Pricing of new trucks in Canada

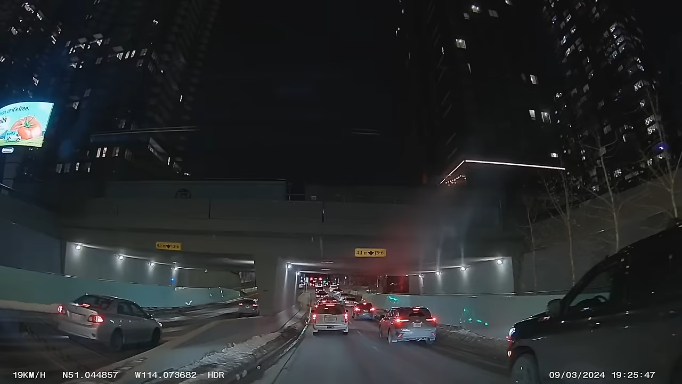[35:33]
what 200 meters wow i'm gonna i better change lanes real quick